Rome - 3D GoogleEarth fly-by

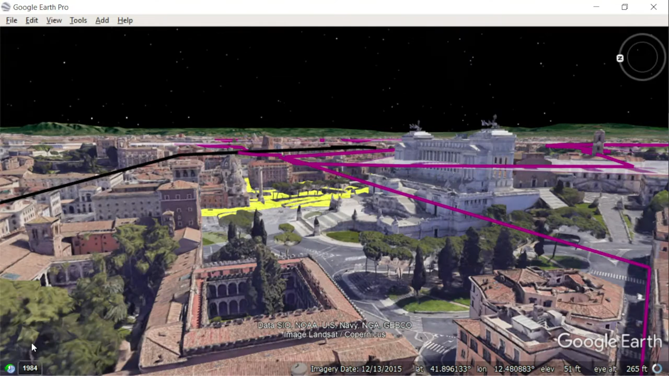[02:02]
Here, we're coming to the white monument of Mussolini called the Typewriter, or the Wedding Cake.
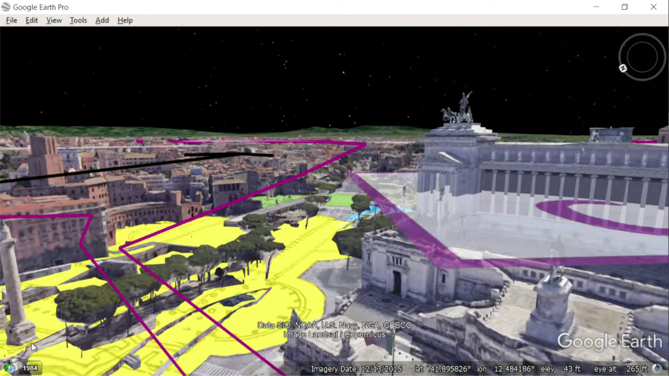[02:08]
And that is, oh, surrounded by the forms of the emperors in color here,
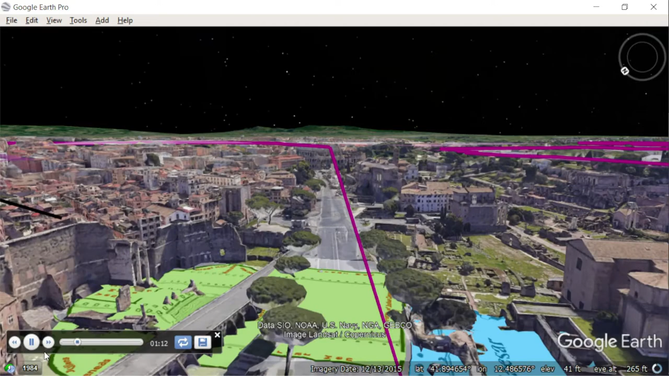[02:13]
and then on the right, no color is the main Roman form.
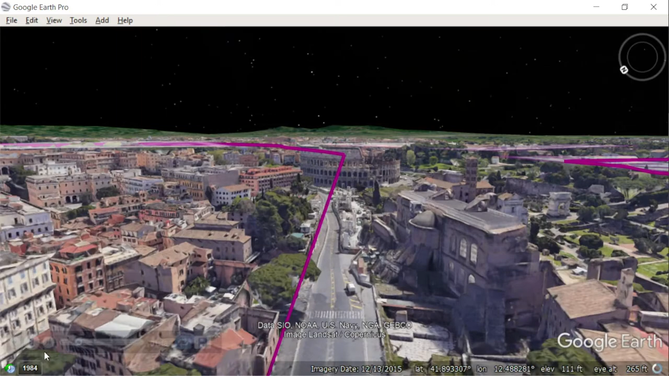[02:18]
But Mussolini built this highway, bulldozed it right through to the Colosseum,
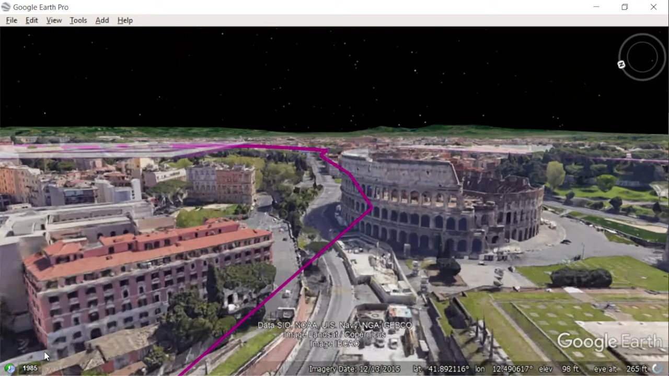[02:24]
or Flavian Amphitheater, and so now you can drive through it today. Behind the Flavian Amphitheater is a bit of Nero's Golden House, which was a giant palace he had, and part of it was turned into the Baths of Trajan.
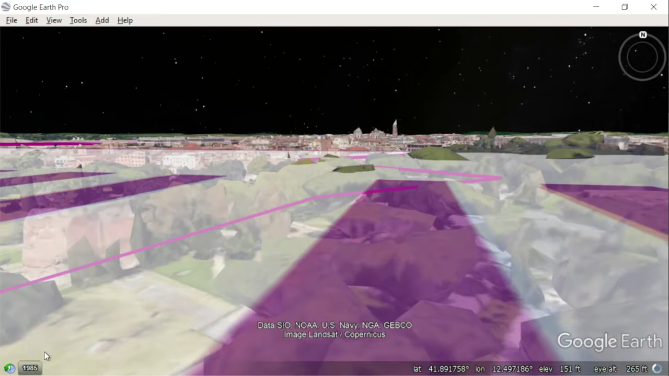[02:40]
So, up on the Esquiline now, up on the Esquiline Hill, is where all that is.
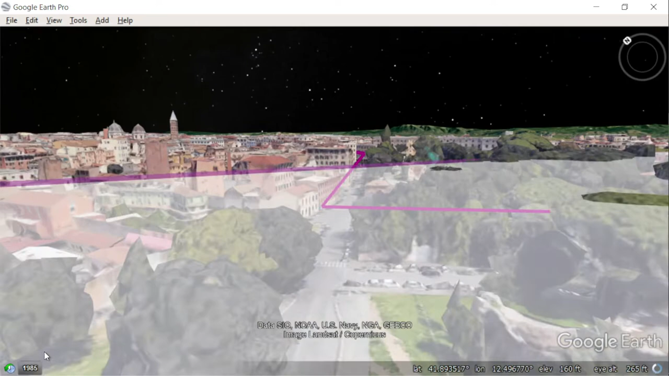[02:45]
On the far side of the Esquiline was this lower, depressed part of the city called the Sabura, literally, downtown. And this was full of apartment buildings where the poor lived.
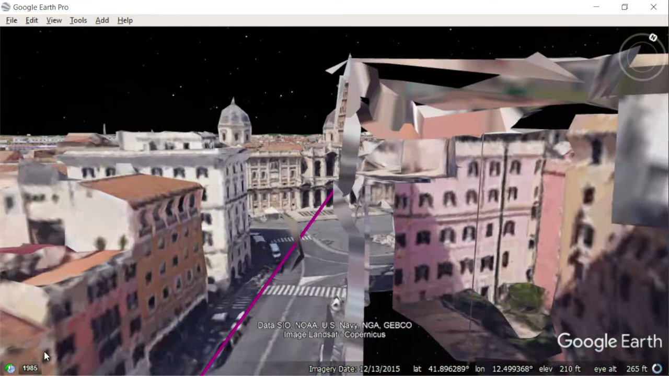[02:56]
Now, up on one little hill here, there's Santa Maria Maggiore, St.
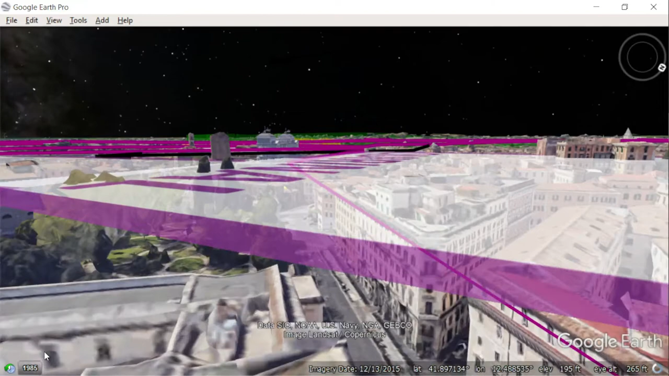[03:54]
And on the far side, you'll see the yellow Forum of Trajan.
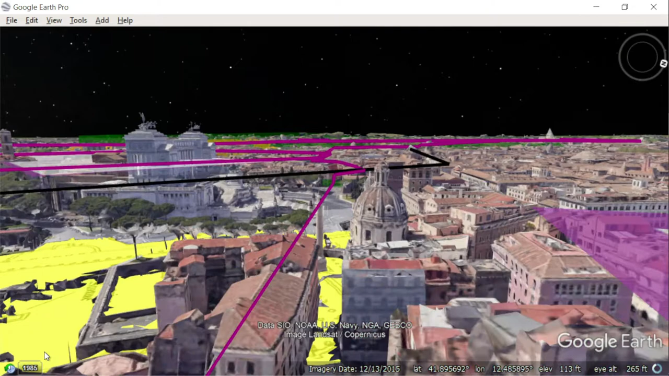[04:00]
And underneath of us is Trajan's Column there, commemorating his victories in Dacia or Romania.
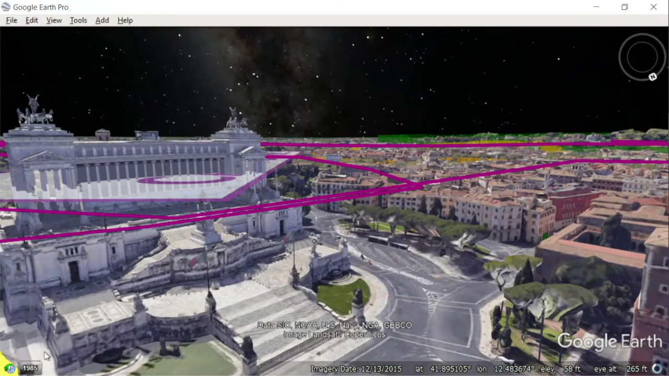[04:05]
We're going to go around the typewriter, up onto the capital line, where the Roman Parliament meets in the building on the right there.
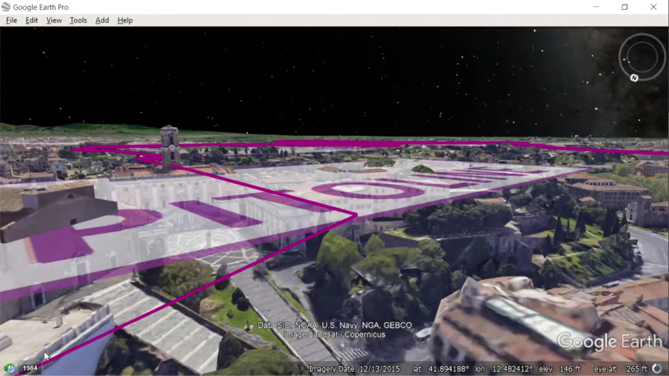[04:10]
And this looks gorgeously over the Roman Forum,
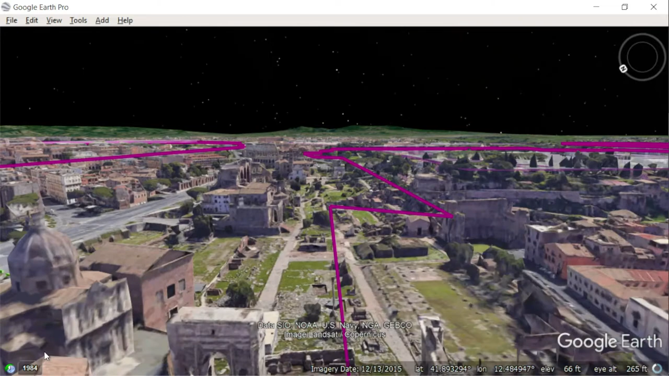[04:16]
which was the center of their commercial religious and political life for hundreds of years.
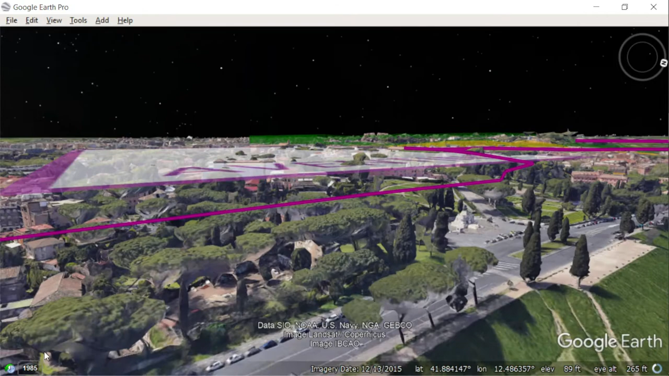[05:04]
then on our left, we have the Aventine Hill, which today is covered with monasteries,
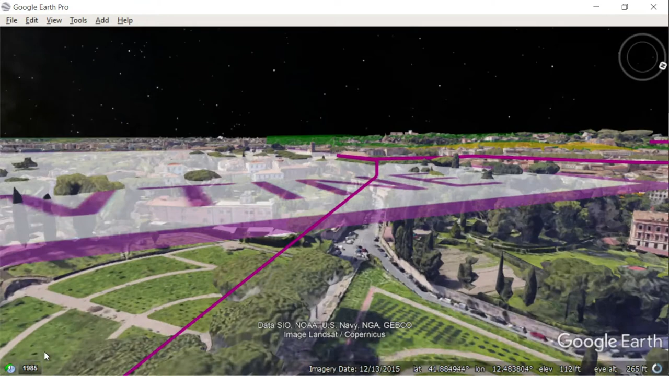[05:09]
like the, you know, the Benedictine and the Knights of Malta, and so all these various religious institutions.